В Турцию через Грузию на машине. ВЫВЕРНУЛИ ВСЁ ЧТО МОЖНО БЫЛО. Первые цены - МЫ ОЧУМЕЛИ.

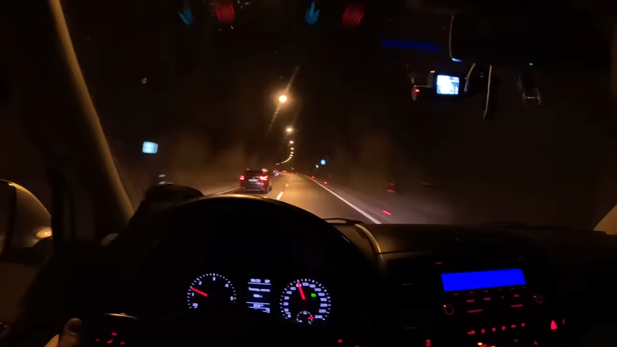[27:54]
Стиленькие. Нам осталось, ну, плюс-минус немного. Сейчас едем по туннелю, который длиной 4000 километров. Ой, господи. 4000 метров. Достаточно длинная такая история. А вот мы и выезжаем. И раз и темно. Раз и темно. Вот так вот.